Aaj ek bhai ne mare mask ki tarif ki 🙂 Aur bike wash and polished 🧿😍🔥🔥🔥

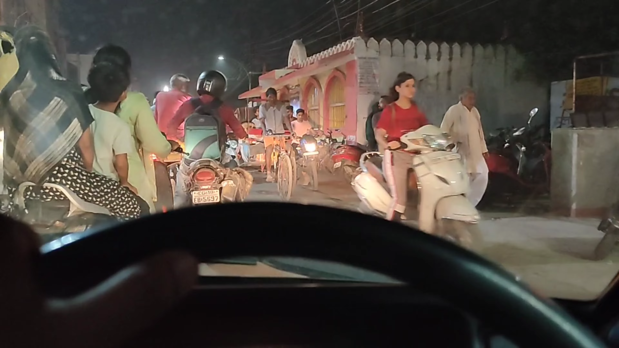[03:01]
तो यही तो है, क्या बोल सकते हैं कि लोग ऐसे जानवरों को खुला भी छोड़ देते हैं। कम से कम गवर्नमेंट को या फिर जो जानवर को एक जगह रखते हैं उन जगह उठा के जो